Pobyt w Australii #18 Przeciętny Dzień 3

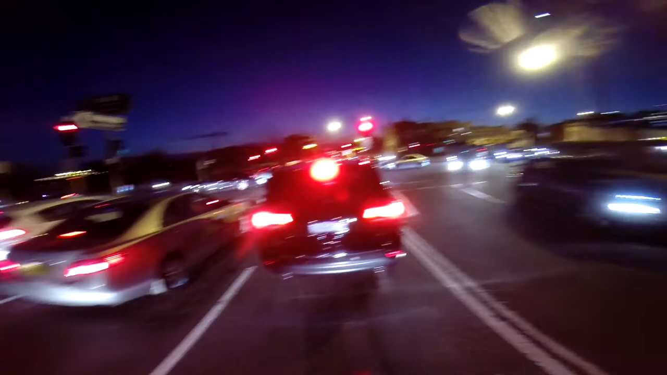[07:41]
Jesteśmy na Cleveland Street, a tutaj jest Regent Street. Na światłach mogę mijać samochody pomiędzy, jeździć pomiędzy samochodami, ale jak są w ruchu, to już nie mogę.
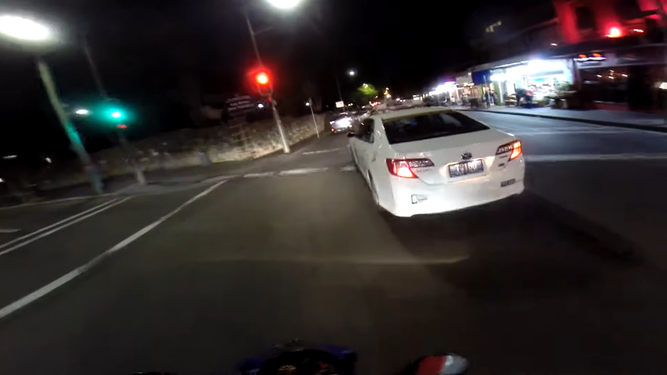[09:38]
Dobre, ale trzeba sobie jakoś radzić. Żarówkę z przodu mam przepaloną.
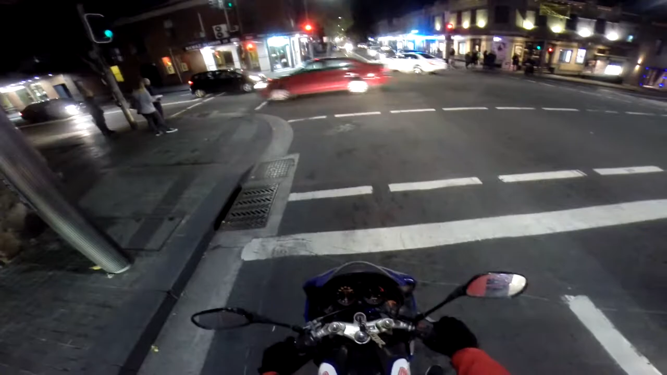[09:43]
Jak skręcam w lewo i włączam lewy kierunkowskaz, to świeci się cały czas, dlatego jak za mną ktoś stoi, to cały czas włączam i wyłączam i wtedy wygląda, jakby wszystko działało normalnie.
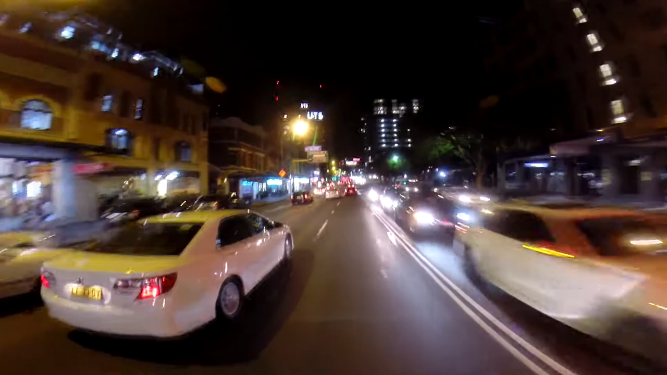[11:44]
coś tam, Pedrone. Policja za mną, policja przede mną. Pięknie.